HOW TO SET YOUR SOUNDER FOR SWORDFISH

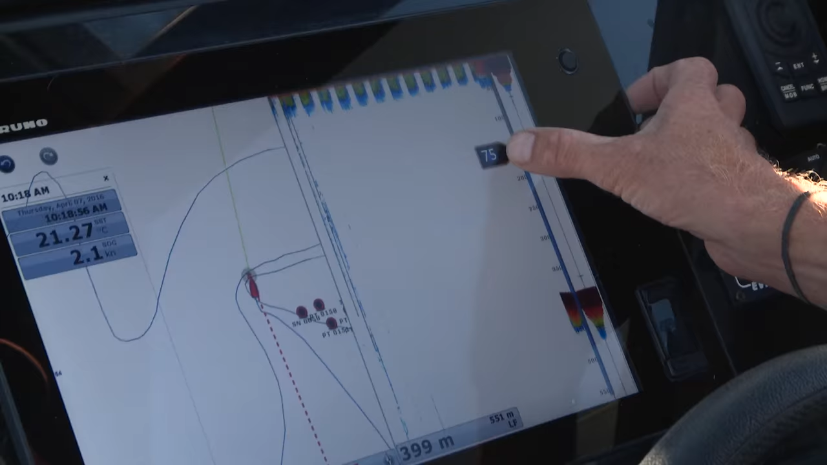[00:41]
On screen: speed 2.1 kn
and now I'm starting to get a little bit of interference and clutter there at 75.
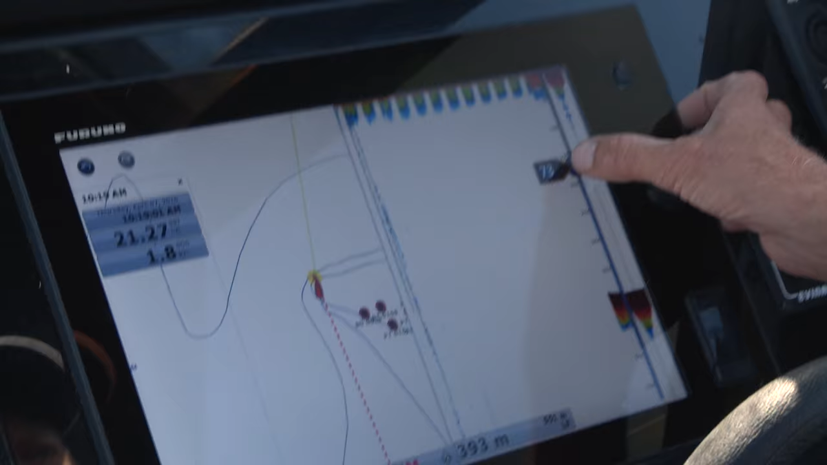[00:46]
So I'm just going to dial that back a tiny bit. Now I've still got a sharp image of the bottom there at 400 as I go over the shelf into 600.
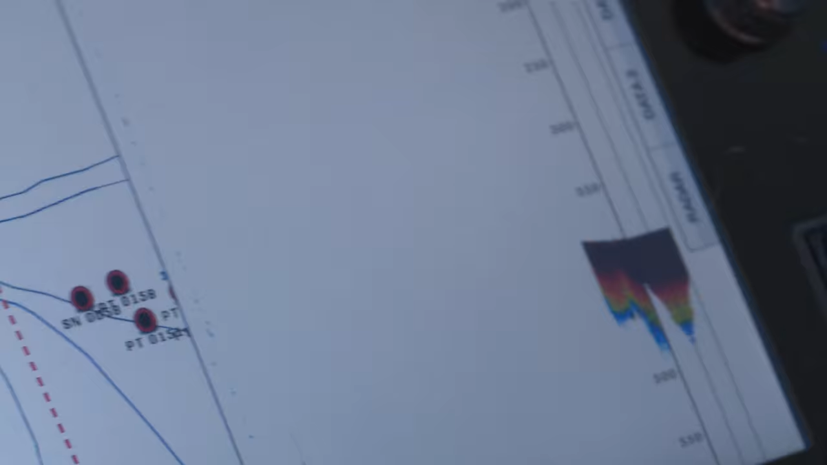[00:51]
For swordfish I'm looking for bait a hundred meters up off the bottom.